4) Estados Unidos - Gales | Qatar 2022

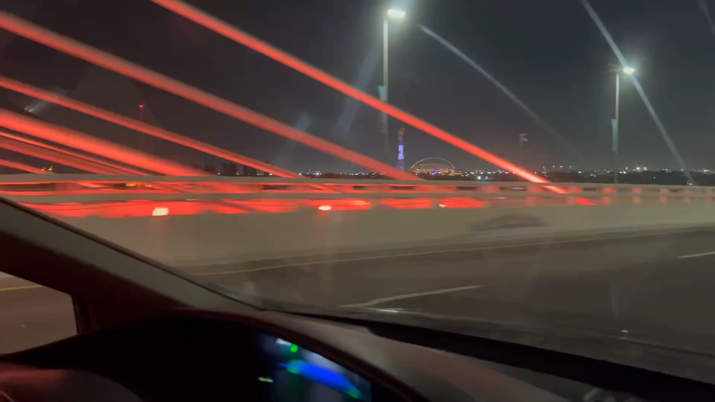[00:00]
Acá estamos viendo el Califa Estadio, donde estuvimos hace dos horas,
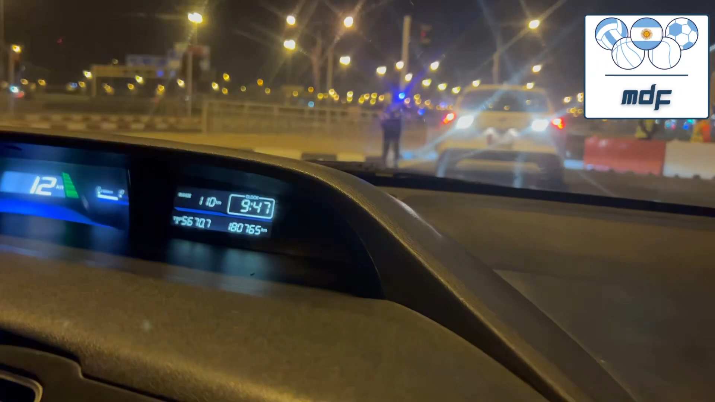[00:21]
Y acá estamos, llegamos al Hamid Bin Ali Estadio.